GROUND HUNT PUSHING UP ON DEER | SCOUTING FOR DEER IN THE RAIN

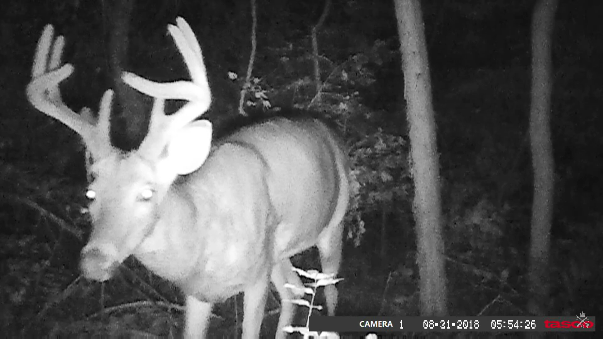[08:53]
Some nice bucks that were going through back in there. I don't know. I don't know what's back in there right now, so October is not exactly our ideal time to be scouting on the ground, but
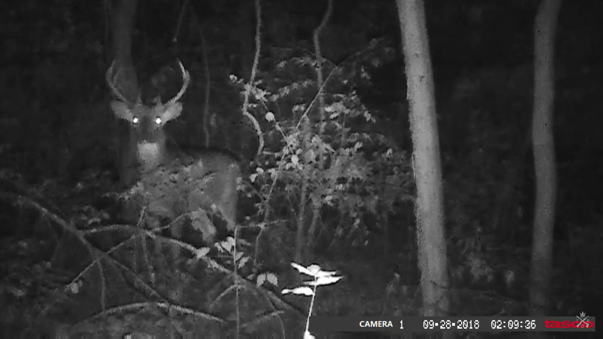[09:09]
I'm very limited on time, so like most people, I've got a full-time job. I can only hunt on my weekends, so yeah, I think I'm just gonna go for it.